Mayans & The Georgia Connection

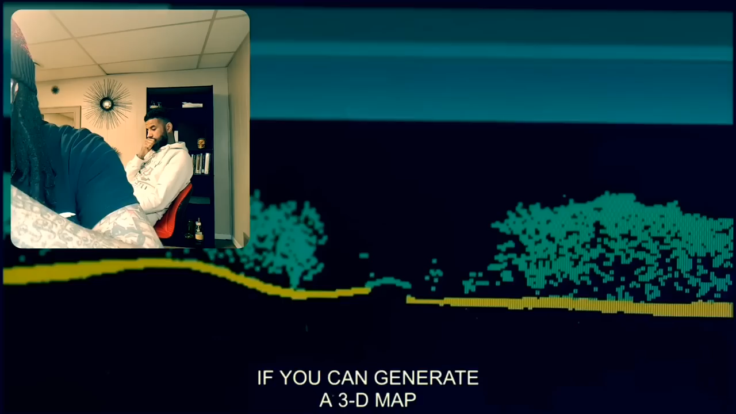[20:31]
If you can generate a 3D map that looks even remotely like this, I tell you what, we could potentially have something that's big.